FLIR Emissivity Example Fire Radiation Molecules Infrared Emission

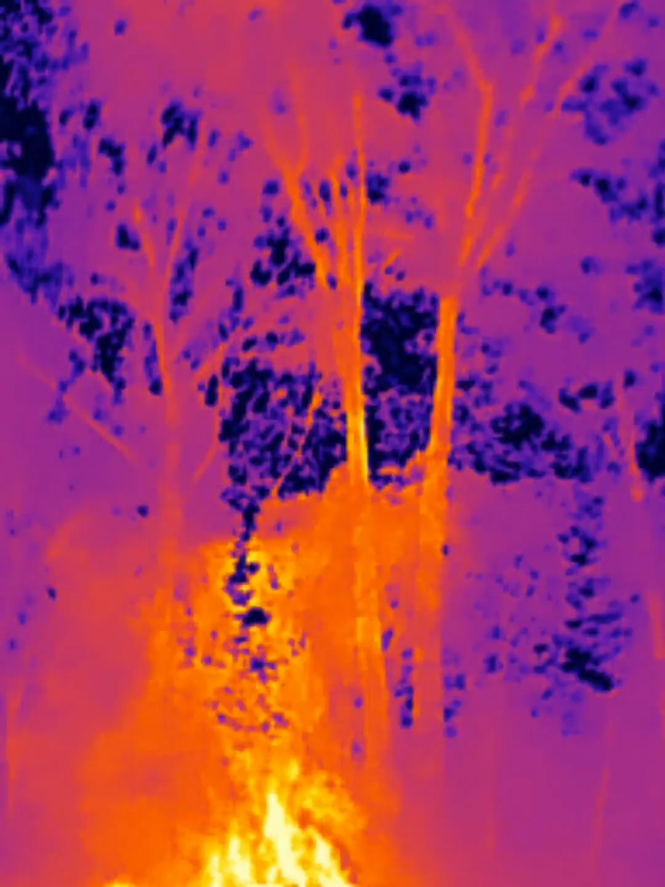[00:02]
Well, I suppose it's time we have a look at convective currents over fires, don't you think? So I can't really point this at the fire very much at all. I'll give you a quick shot. But I can burn the camera doing that for too long. But I can shoot above the fire.
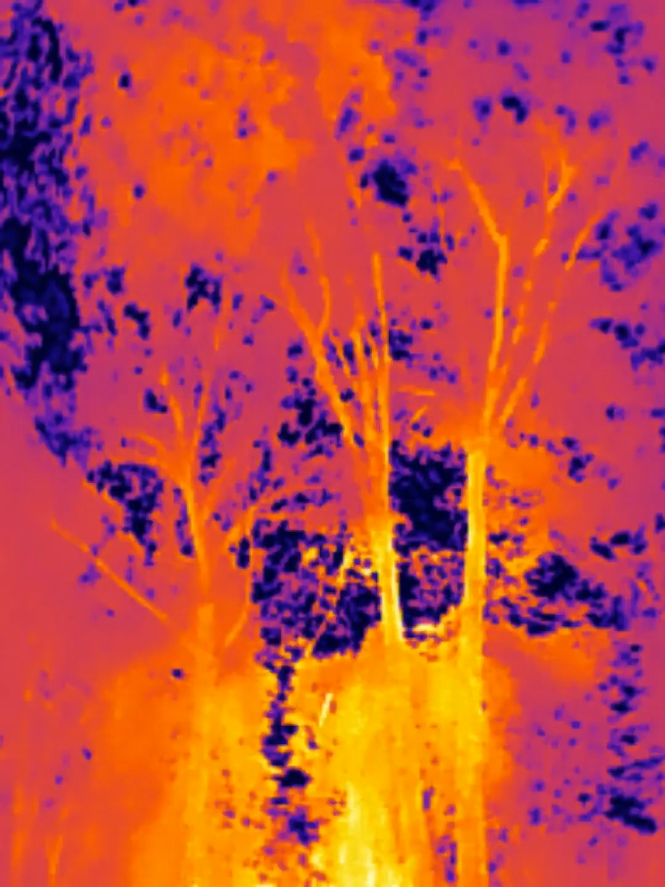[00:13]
And you can see the convective currents, right? Even despite the fact that they're not actually objects emitting heat. They are air. Hot, hot air.
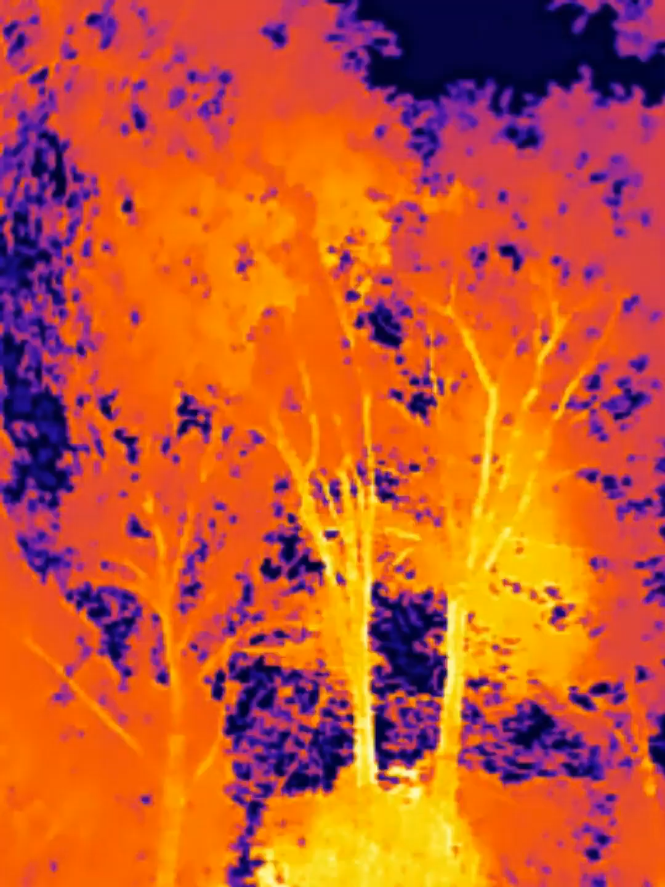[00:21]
And those hot air molecules are emitting heat. Because with a thermal camera, we don't see the actual heat. We see the infrared radiation that is emitted from an object. Big difference, but an important distinction to make. Anyway, I thought I could get a clip of fire. This is an example of emissivity.
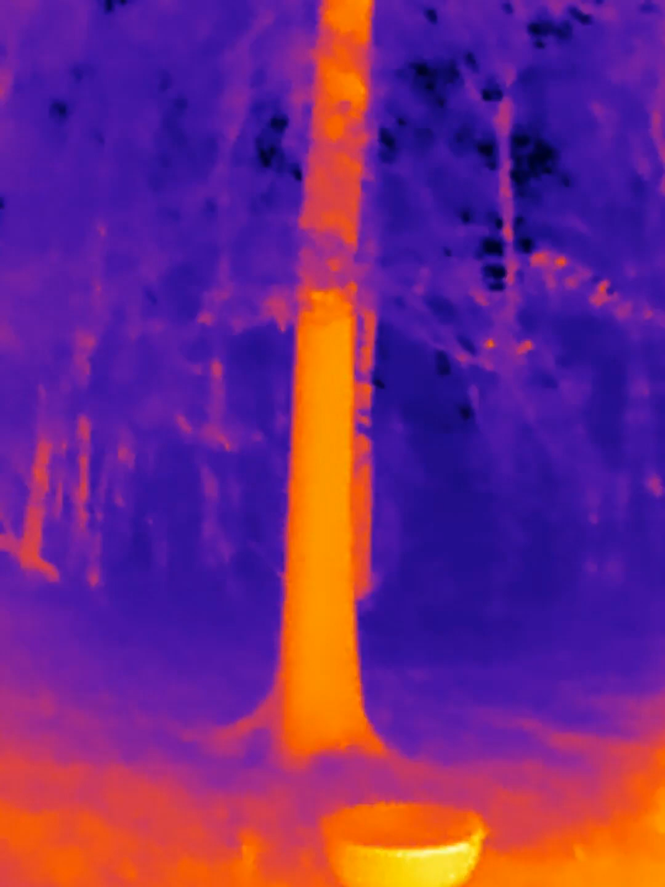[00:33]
Radiation from the fire is being emitted and striking the oak tree and warming the bark of the oak.
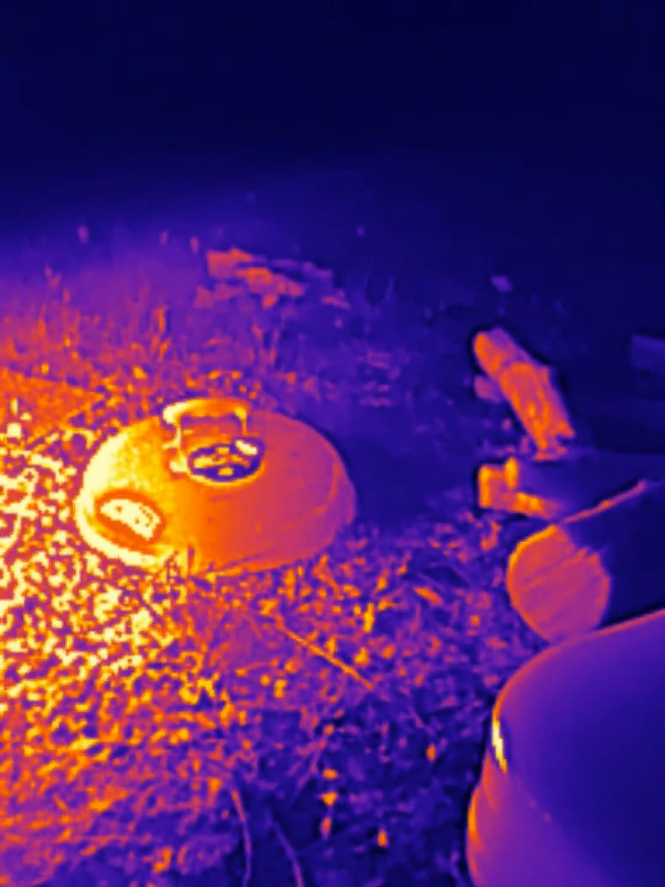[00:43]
They're mostly on gulf out there.
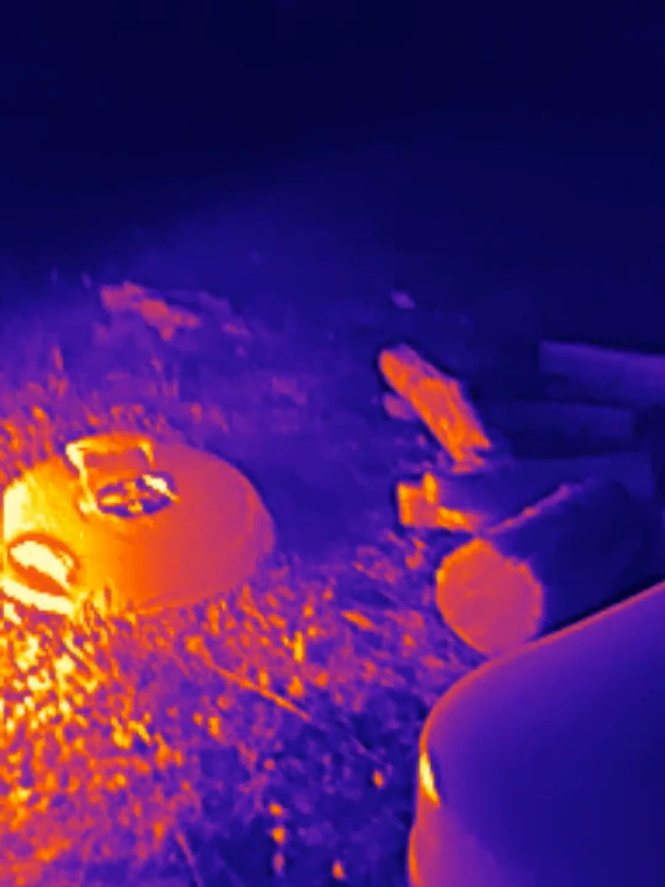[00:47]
And the edges end of the firewood there, where he's hitting it.
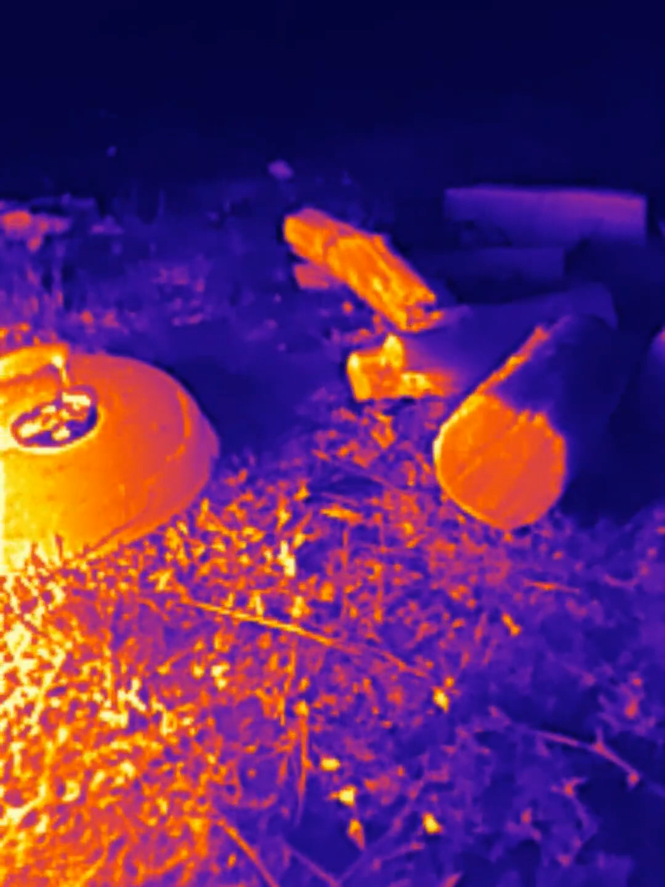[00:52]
You can basically see, just like you would with a sunbeam, where there are shadows of thermal radiation and areas of high thermal radiation.